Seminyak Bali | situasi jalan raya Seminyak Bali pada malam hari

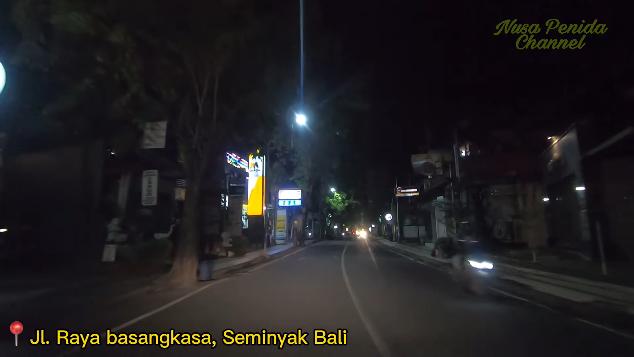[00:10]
lagi dengan usaha Funida Channel yang akan selalu mengupdate situasi terkini spot-spot wisata terbaik yang ada di Pulau Bali. Dan malam ini kita lagi ada di Jalan Seminyak Bali. Ini kita ini lagi di Jalan Basangkase, satu jalur dengan Jalan Raya Seminyak di depan nanti.
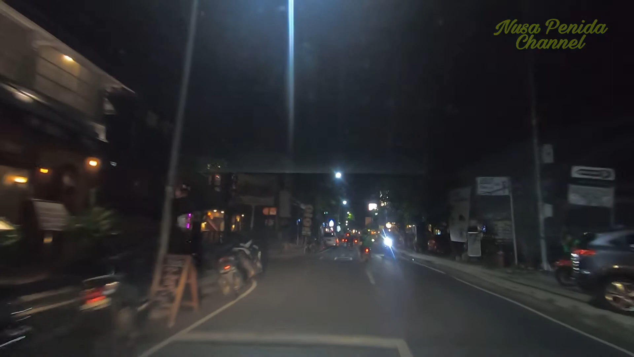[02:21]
Oke teman-teman, situasi Jalan Raya Seminyak, kita udah masuk di Jalan Raya Seminyak sekarang. Dan beginilah situasi terupdate yang ada di Jalan Seminyak pada malam ini. Lumayan udah ada kehidupannya, banyak dari toko-toko udah pada mulai buka di kanan kirinya,